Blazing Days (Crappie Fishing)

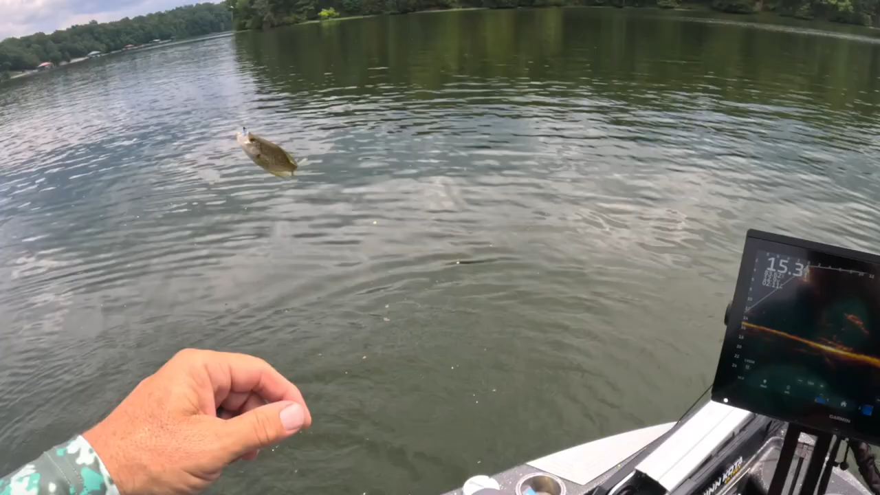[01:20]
so i thought we'd be fishing a little deeper but honestly these guys on the limbs seem to be really accessible look at that see these guys sitting right here those
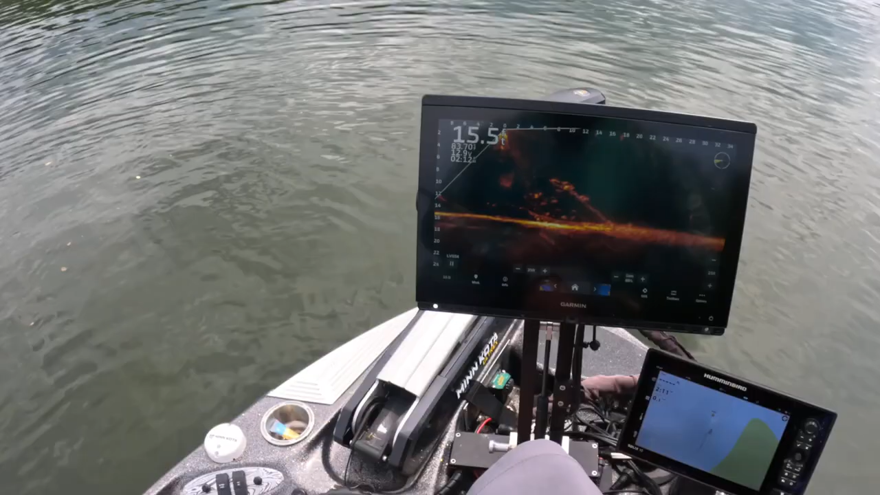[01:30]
guys i'm just telling you i'm having more luck with those in this heat now look at that it's 90 basically 94 degree water temperature which is you know obviously
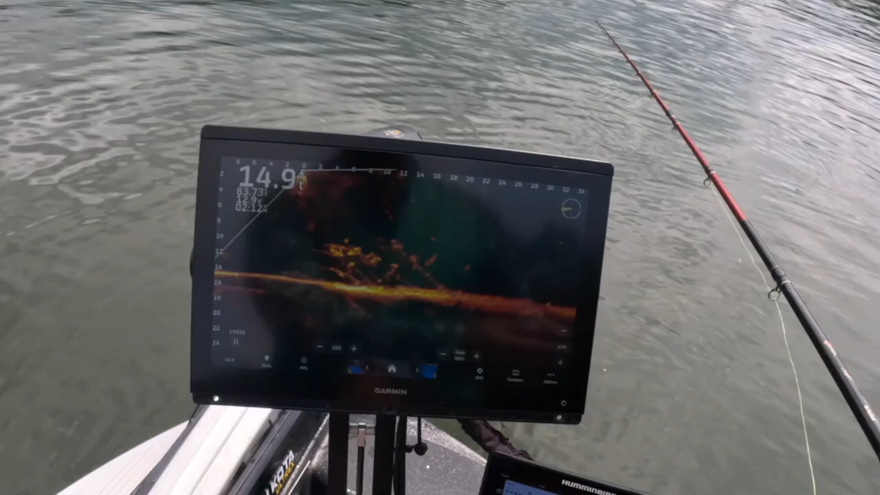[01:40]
very warm and uh these guys though they will move off the limb see if i can come down here and spark one of these guys yep here he comes nice and slow
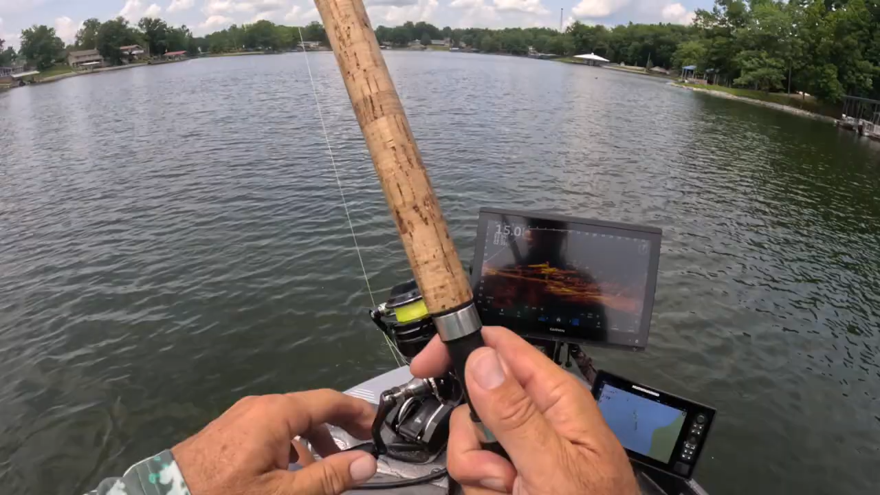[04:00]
oh small fish winter small summer small fish lots of them around right now all right guys there's my system right there that's an 8 616 i
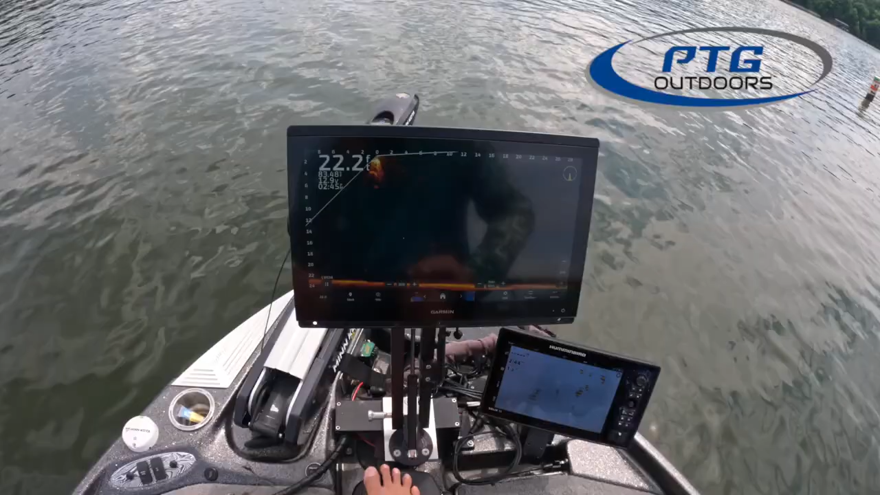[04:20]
get asked a lot about why my screen is clear and i'm telling you it's just because i have it on uh noise reject is on high and i just love it that way i don't like all the artifacts around and it's the way i've always done it in a lot of boats with people that do it on low and medium i just prefer this and uh it seems to be working really well this is a 16 inch screen i do recommend the 12 inch 126